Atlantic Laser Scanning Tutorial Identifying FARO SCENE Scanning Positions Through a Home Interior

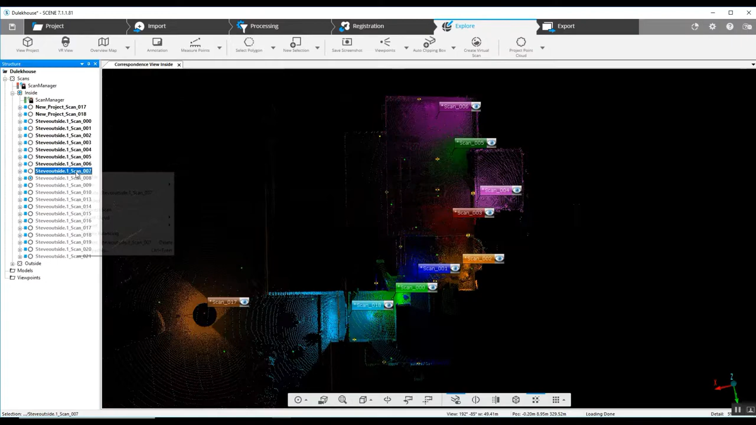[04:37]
Now coming back the opposite direction.
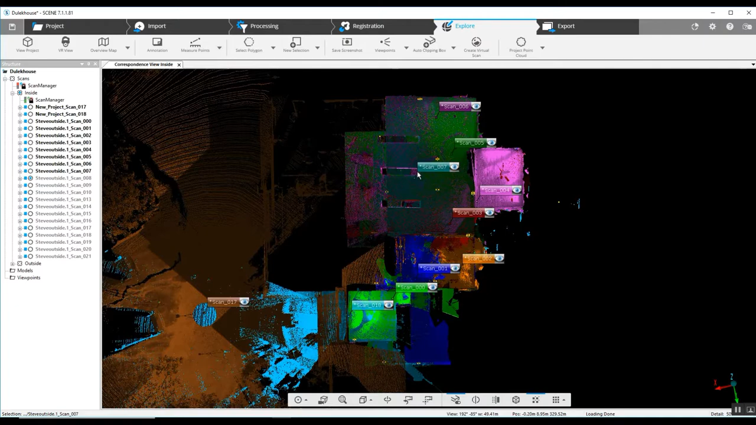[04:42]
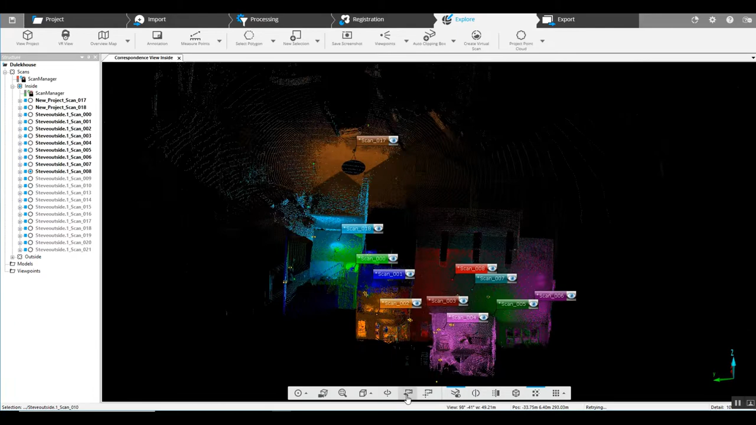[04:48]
So I hope this gave you a basic idea at least of how simple it is to move through a home or a building,
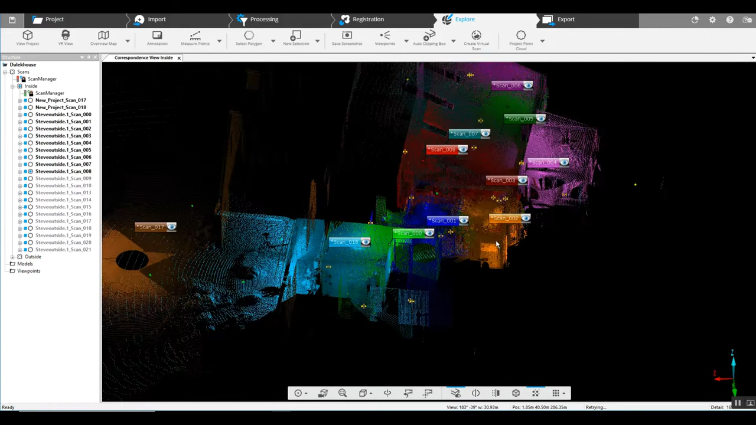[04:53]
let's say a office building, anything that has numerous rooms. Again, the most important thing to remember is when you're moving the scanner into a room, scan the doorway.